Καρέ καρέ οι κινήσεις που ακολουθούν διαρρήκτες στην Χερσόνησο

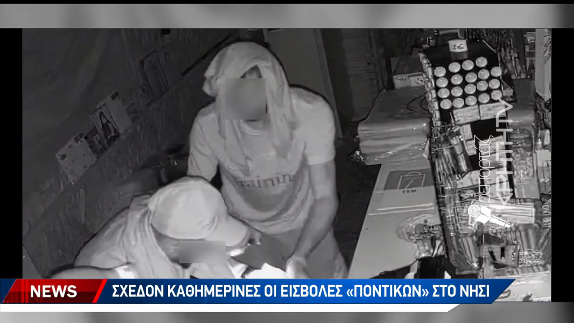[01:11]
Σε αυτό το περιστατικό, τρεις άνδρες αρχές του Σεπτέμβρη, λίγο πριν τις 2 τα ξημερώματα, χτυπούν σε επιχείρηση. Σκίζουν με μαχαίρι την τέντα που την περιβάλλει και τότε αρχίζει για τους αδίστακτους δράστες το πάρτι.